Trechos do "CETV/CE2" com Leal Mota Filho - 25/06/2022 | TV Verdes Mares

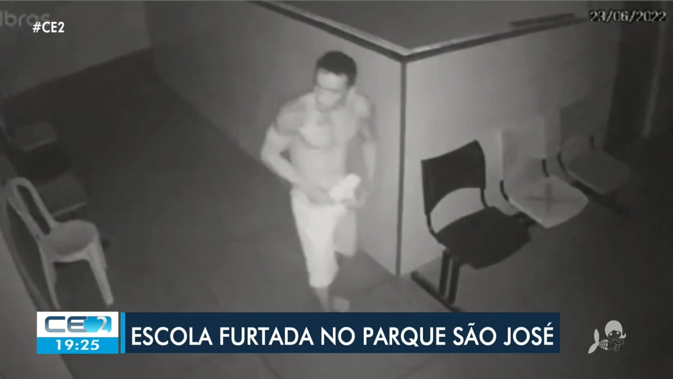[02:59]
E uma escola também foi furtada por um homem aqui em Fortaleza. O crime aconteceu na quinta-feira, no Parque São José, mas as imagens só foram divulgadas hoje.